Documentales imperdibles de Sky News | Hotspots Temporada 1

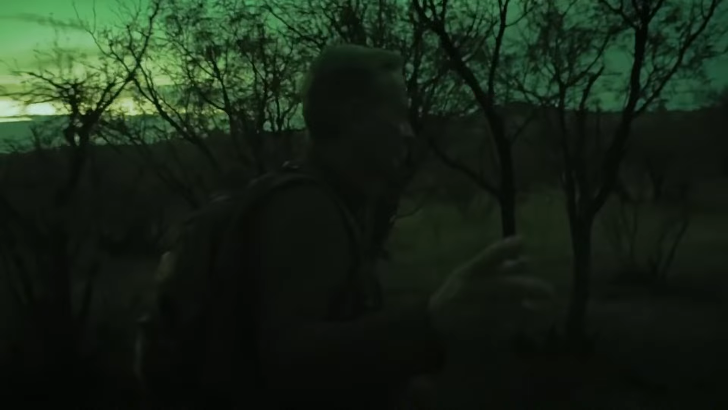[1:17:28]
Hacemos una toma nocturna porque está oscureciendo rápido. Parecen muy nerviosos.
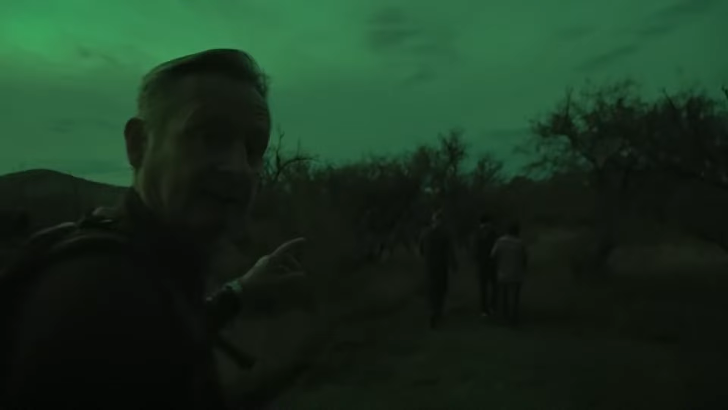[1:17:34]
Vigilan constantemente si viene alguien. En realidad, no se trata tanto de las autoridades como de otras pandillas.
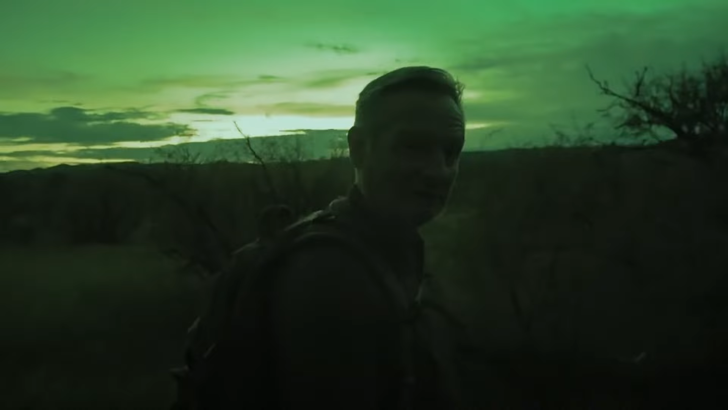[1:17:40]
Todos usan estas rutas que pueden resultar peligrosas por las luchas entre ellos. Pero los nuestros quieren seguir.
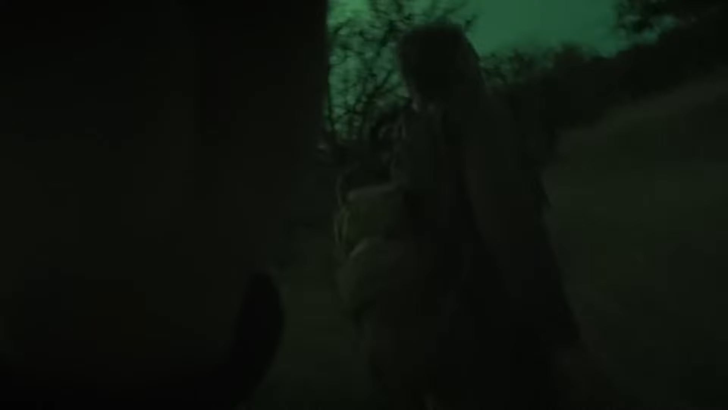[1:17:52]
De pronto llegamos a un claro y allí tenemos la frontera entre Estados Unidos y México. El chico ya está en la cerca.